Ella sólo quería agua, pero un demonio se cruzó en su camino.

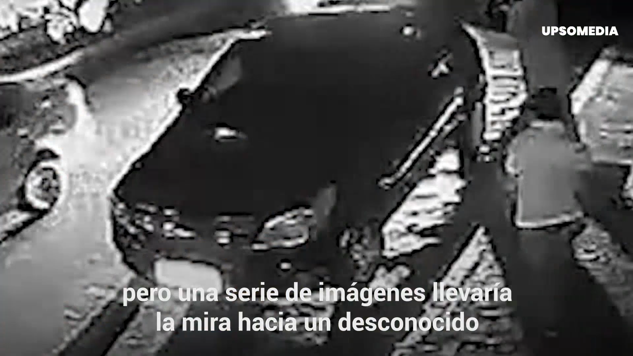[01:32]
Los sospechosos eran todos funcionarios del colegio, pero una serie de imágenes llevaría la mira hacia un desconocido de polera verde que había deambulado por el lugar y que nadie reconocía.